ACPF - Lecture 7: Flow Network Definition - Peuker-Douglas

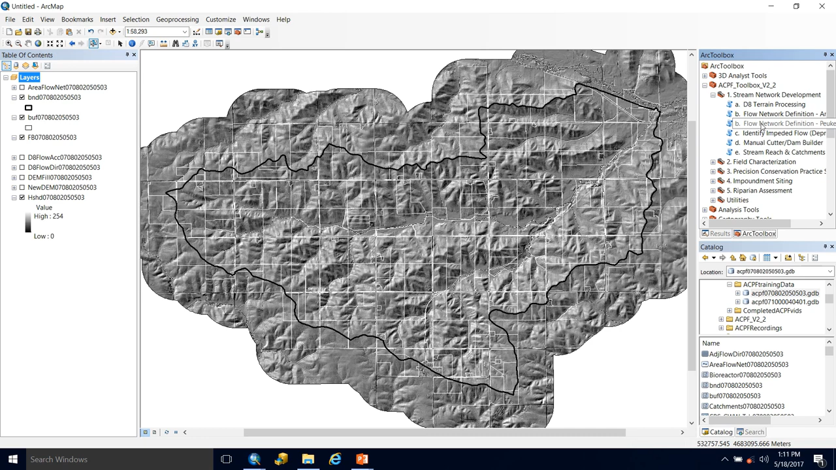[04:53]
And then we'll come over to our toolbox and go down to Puker Douglas and open it up. And we have three to four inputs that we can use.
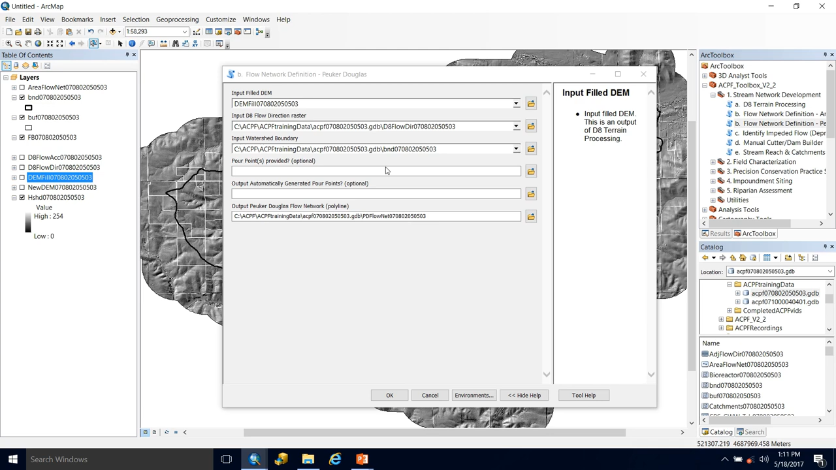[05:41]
Our D8 flow direction roster and our watershed boundary are automatically added. I currently do not have any poor points, so I will automatically generate them. So I'm in my file geodatabase, right directory. And I'm going to name this poor points. And as always, I will end in my 12 digit HUC ID.
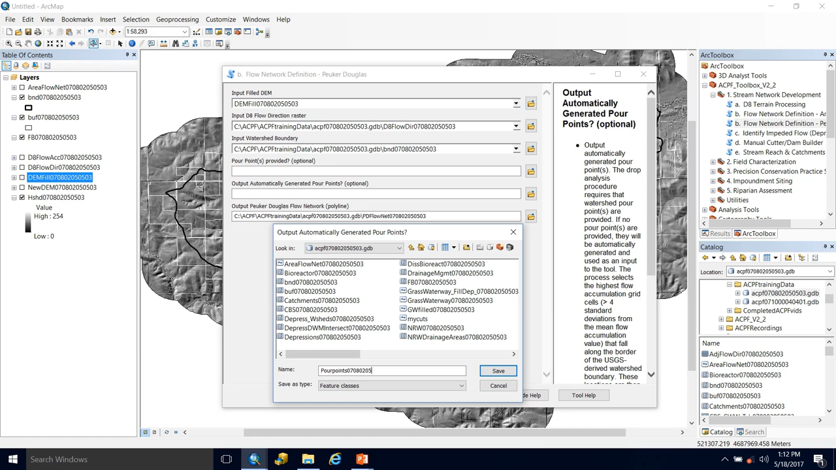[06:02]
Save. There we go. And then our Puker Douglas flow network was also automatically populated PD flow net followed by that HUC 12.
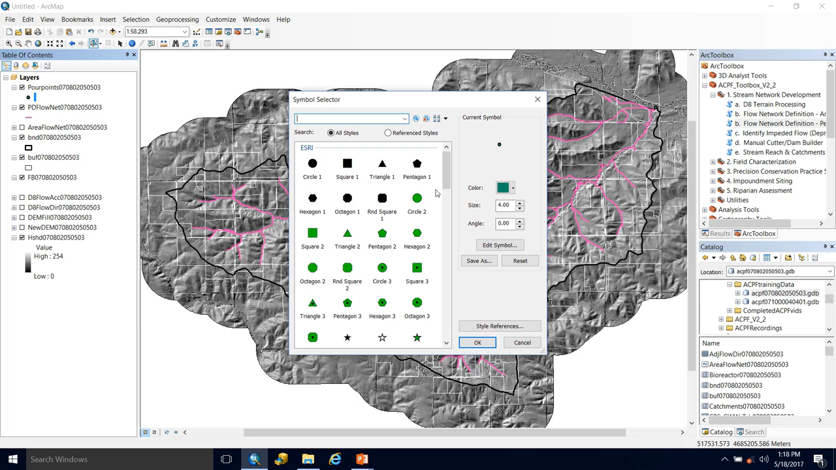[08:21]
Make them yellow. Okay. So the flow network looks fairly similar to what we got from area threshold. You can see, since I was able to specify a threshold with the other flow network, that it does extend further up. Based on that constant drop theorem, this is the initiation point for Puker-Douglas shown in pink. As stated before, this is an objective method.
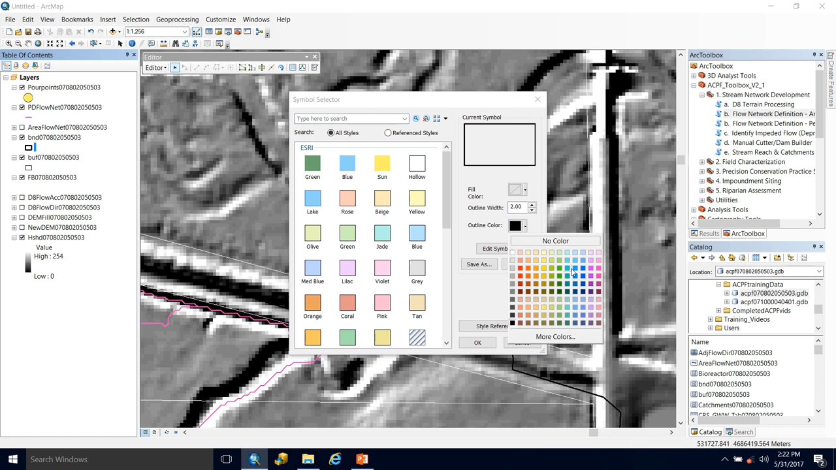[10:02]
All right. And now we're in an editing session. And for one, I want to see where my current watershed boundary is. So I'll add some color to this to make it stand out real quick. Okay. And let me zoom in a little bit closer. So we get an idea. So we can see right away that this most downstream one seems most suitable at the moment. And another valuable tool that we can use to figure out where to place our poor points is that flow accumulation roster. And you remember, I thresholded mine to one acre of accumulated flow. That was 1,000 cells.
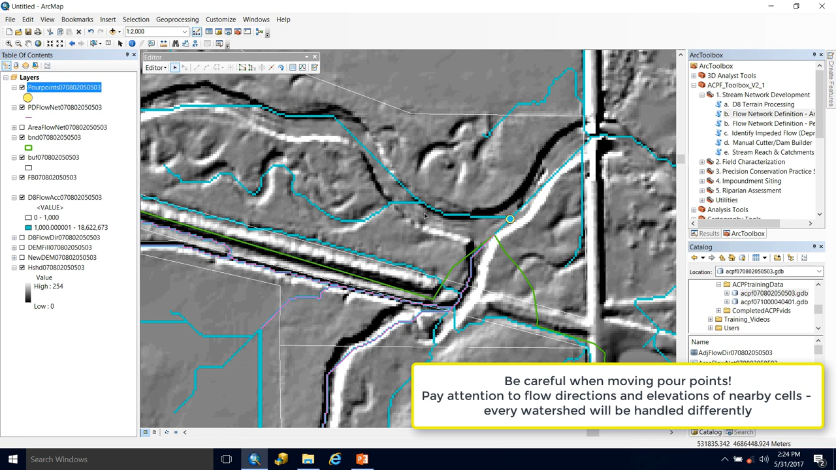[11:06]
You can see it very clearly in the hillshade of two stream networks coming together to go into this larger river.
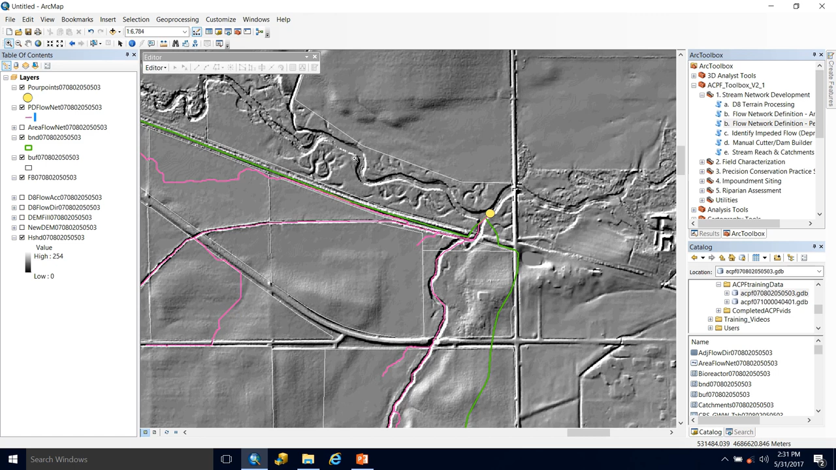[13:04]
Since we moved that further downstream, we can see that the network actually does extend beyond our original watershed boundary to the actual outlet of this watershed, which this will be very helpful later on. When we go to define our perennial network manually.